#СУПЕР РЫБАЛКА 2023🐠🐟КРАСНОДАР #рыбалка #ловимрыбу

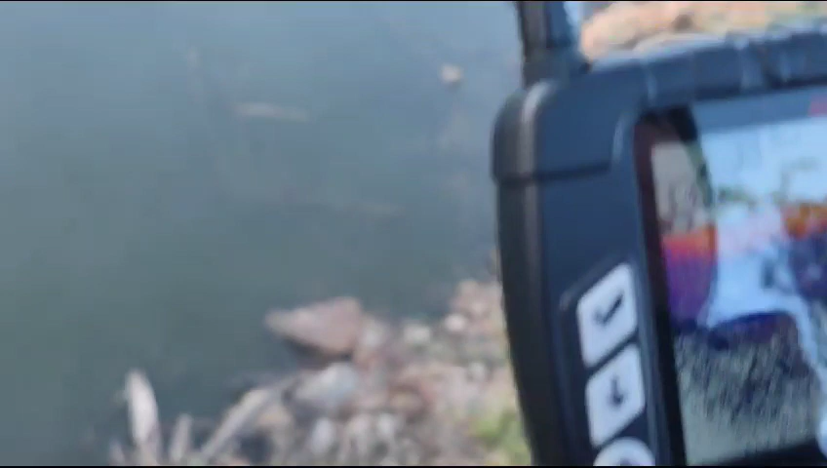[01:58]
вот это вот поверхность до коричневого поверхность да да и синяя пошла вода
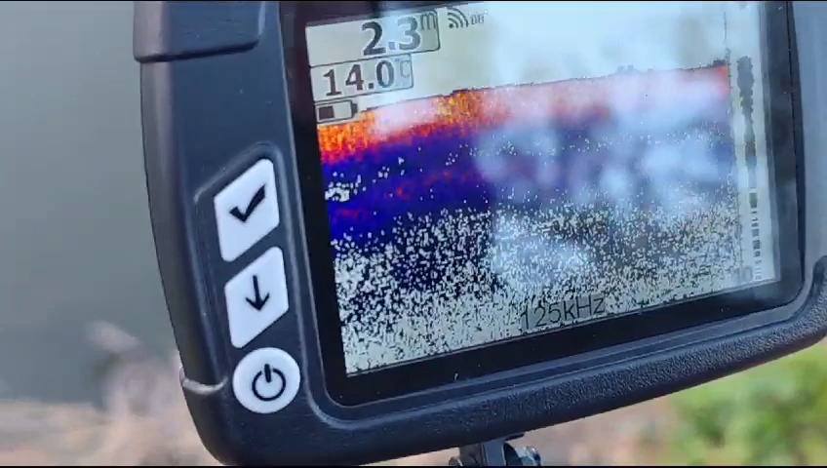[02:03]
On screen: depth 2.3 m, water 14.0°C
это показывает водоросли там разные да ну примерно здесь вот до сюда докидываешь да да примерно